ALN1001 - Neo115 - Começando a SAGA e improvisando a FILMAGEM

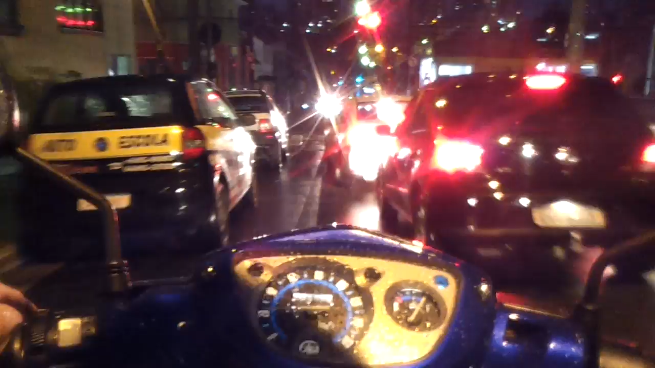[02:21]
é isso puta mó trânsito mano
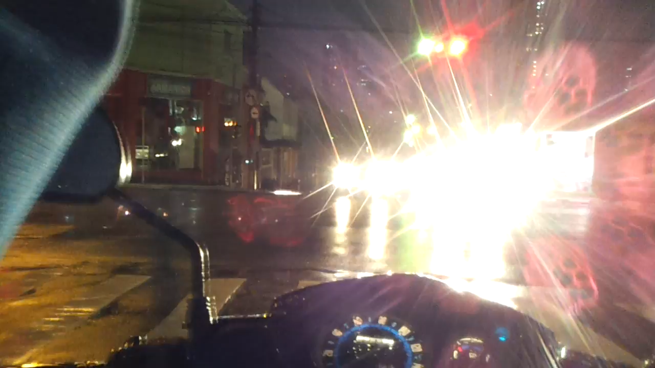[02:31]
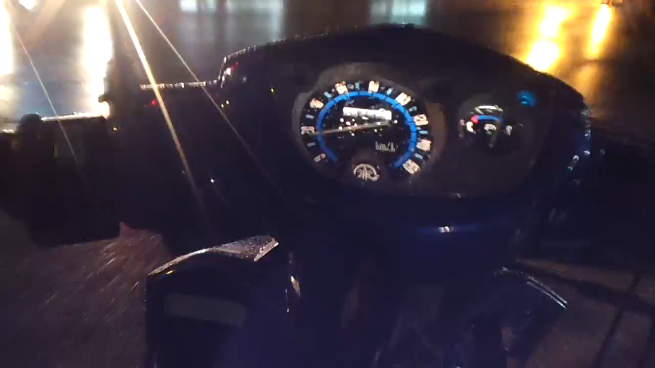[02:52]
Tem policia Vamos furar o farol que nós estamos atrasados Não façam isso Não façam, certo, mano? Cara, o retrovisor tudo desregulado, tio Puta que pariu
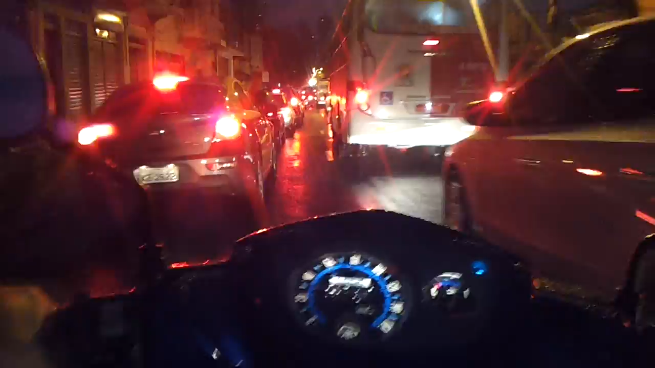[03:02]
Muito cuidado, muito cuidado, né? Chuva, né, tio? Tá ligado? Valeu, meu bro O freio da moto da frente tá duro, mano, tá?
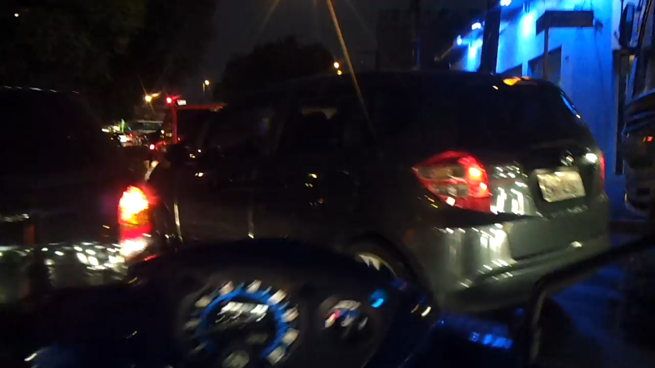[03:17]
Calma aí, calma aí Muita calma Será que vamos chegar a tempo?
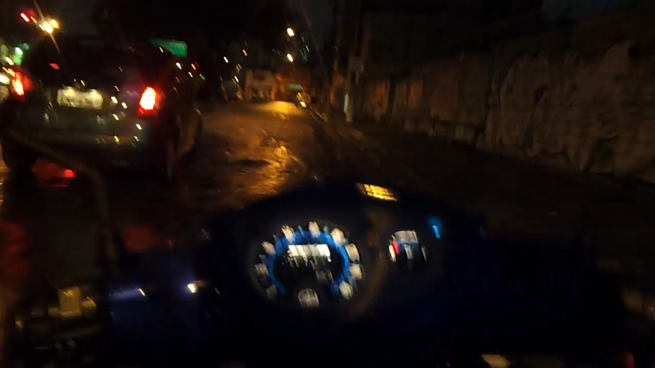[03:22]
Não vamos chegar a tempo, tio Se nós tivesse XJ, né, eu dizer Era rapidinho Muito perigo, muito perigo, mano
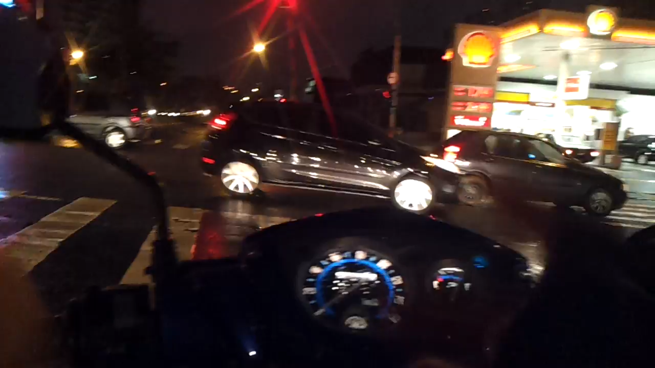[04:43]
Volta, volta Fechou o farol Fechou o farol Caralho Chuva é foda, hein, tio
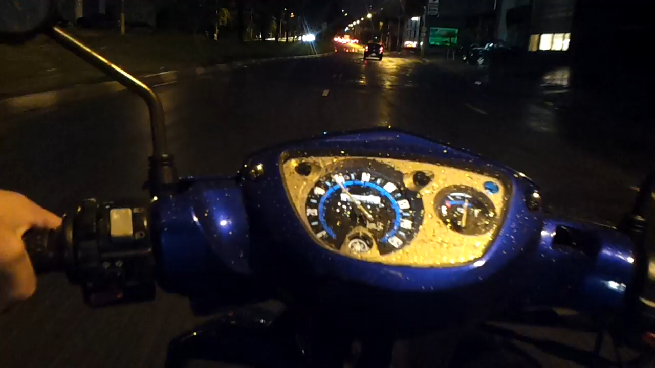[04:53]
Na moral Que o bagulho é o seguinte Não é foda, hein, brother Não breca, não Ai, caralho Vamos lá, nós Vamos lá, nós Corredor, corredor Muito cuidado Muito cuidado Rapaziada Tenho 19 anos Certo, mano? Ano de moto todo dia Não sou motoboy